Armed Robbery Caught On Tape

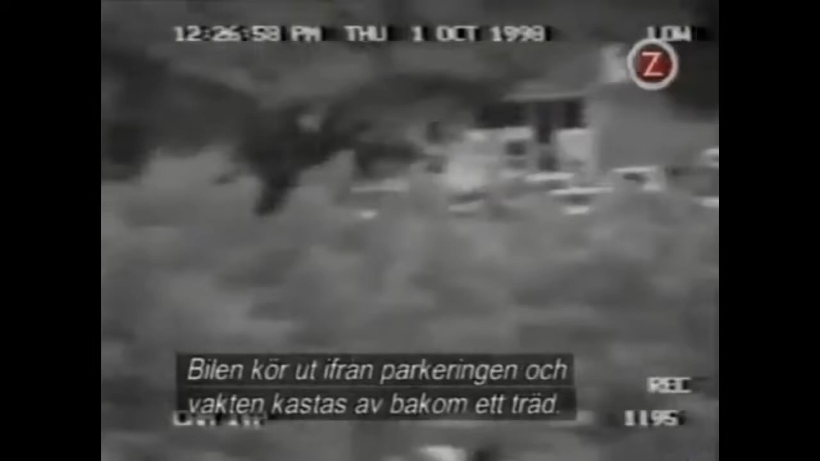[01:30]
As the car finally races out of the parking lot, the security manager is thrown off the hood behind this tree. Thankfully, he only has minor injuries.